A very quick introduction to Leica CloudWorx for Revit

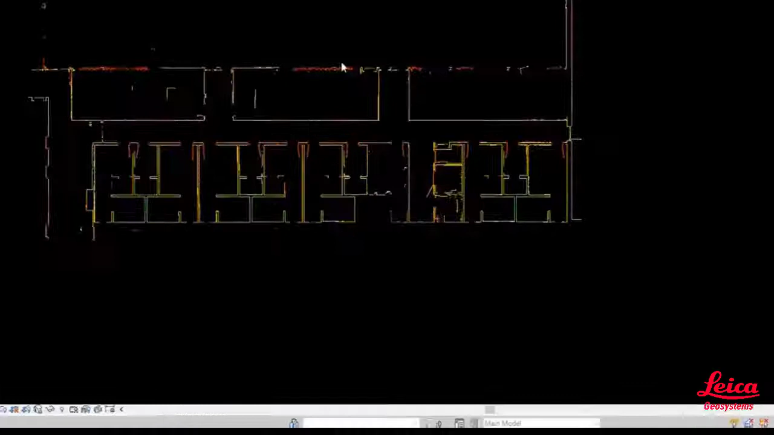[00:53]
So just jumping back into that Clipping Manager again we're able to change
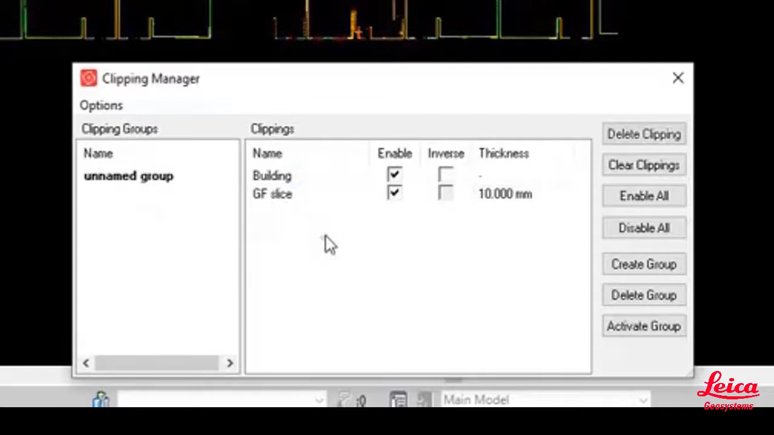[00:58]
the name of the slice and also the thickness and we can come back to that at a later stage and we can enable and disable that.
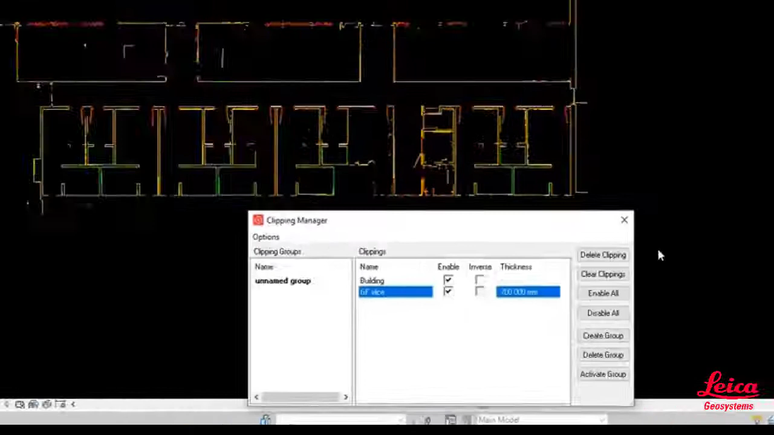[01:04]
But at this point we're just going to turn off all the clippings and go back to the original point cloud.
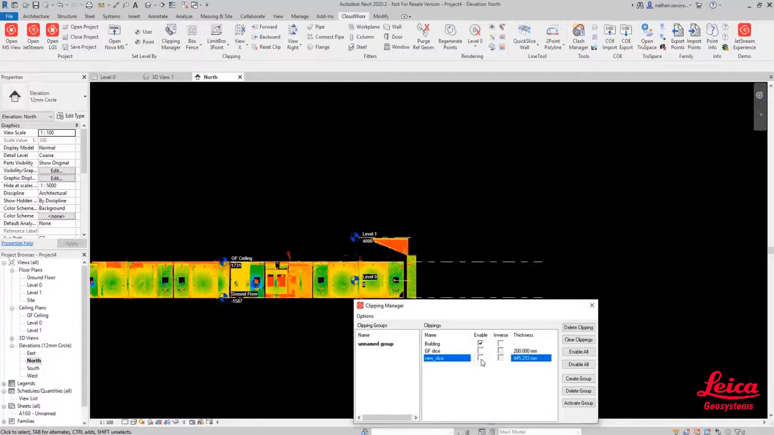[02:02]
you can see the data and you can see the level information. And that allows us to make sure that when we're creating our 3D models that they all adhere to the level information correctly.
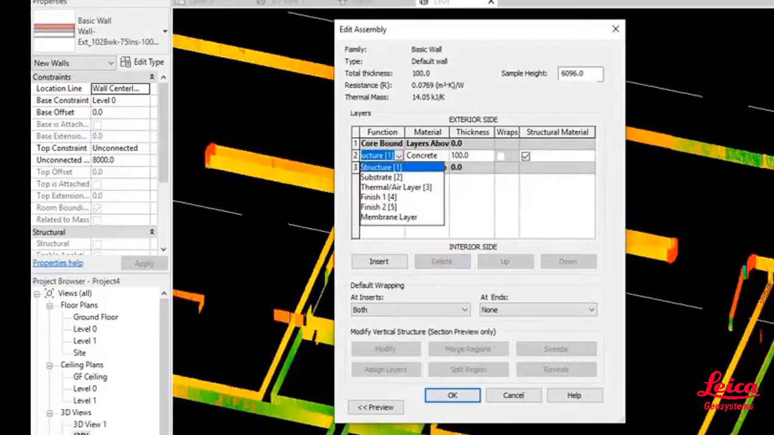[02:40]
Just choose what it is, a default wall, the thickness of the wall, etc. And then we are going to go into the Cloudworks menu and we're going to
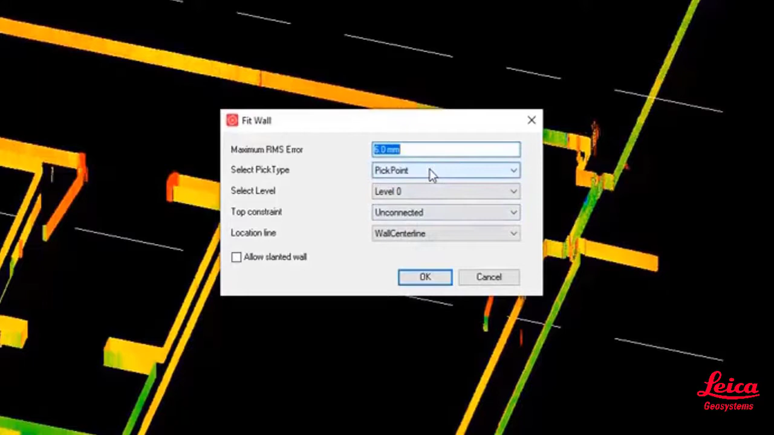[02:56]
You can choose a pick point and you can choose the type of wall, but we're going to go back in and look at those settings again in just a little bit more detail.
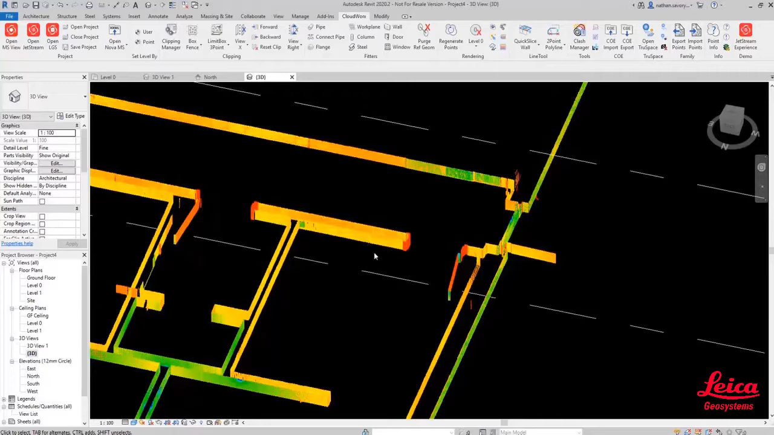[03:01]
So if you click, you can choose a pick point or fence,
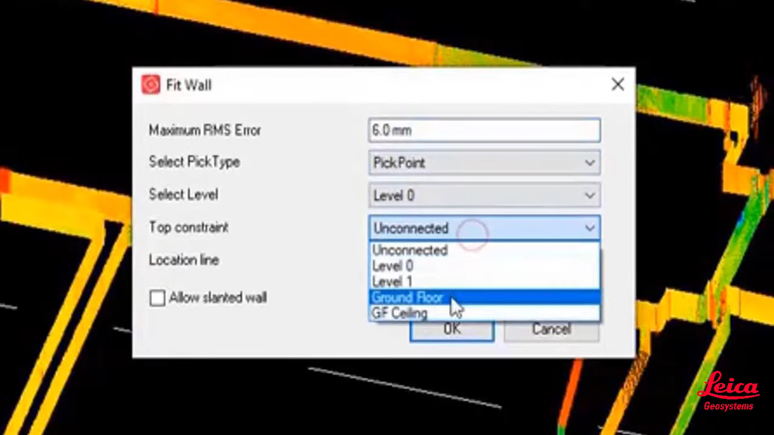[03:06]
you can select the level where it's going to be created and you've got the top constraint and also the bottom constraint which is the select level.
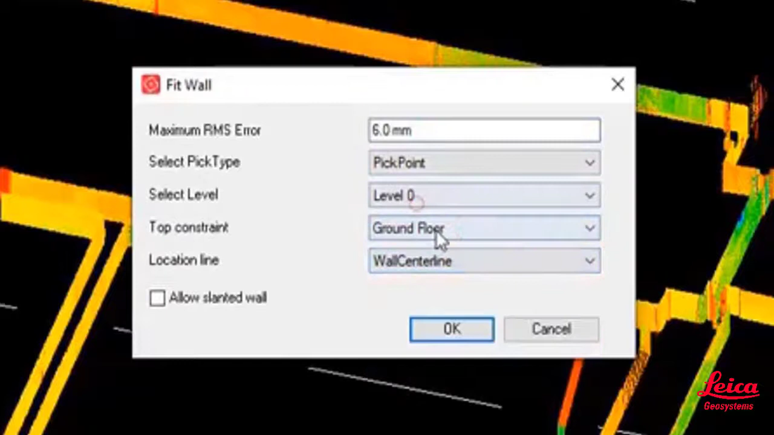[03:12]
But you've also got the location line so that will give you an indication of whether you want to choose the wall centre line, finished exterior face, finished interior face.
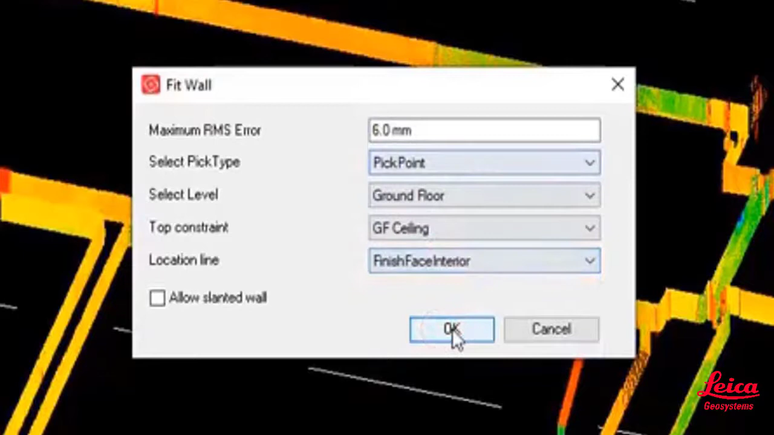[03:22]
You can also create slanted walls as well. But now when we pick on that wall that will automatically, you can see in real time, that will find now the best fit and you can see that it's found that wall thickness there.
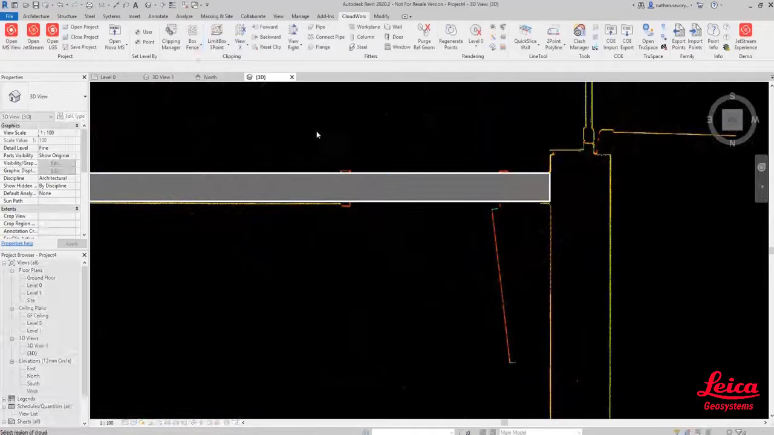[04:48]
So what we can do now is just, we're going to just do what we call that box fence again, just to hide some data.
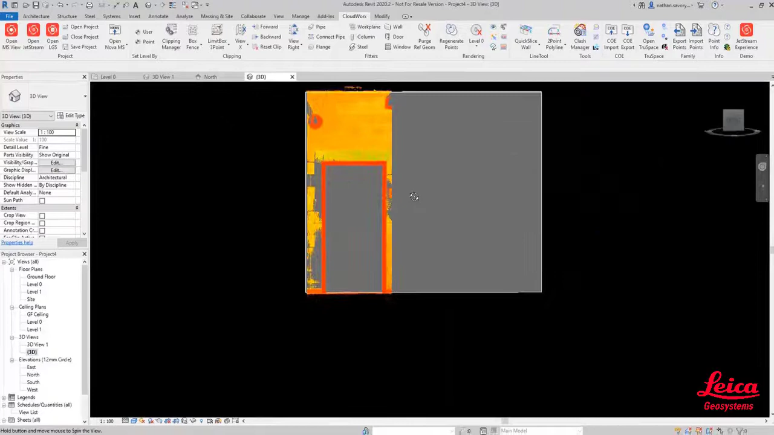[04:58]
So in exactly the same way we use the wall fitter, we're now going to use the door fitter and just pick a couple of points that will automatically fit the door and it will give us the measurement information that is defined.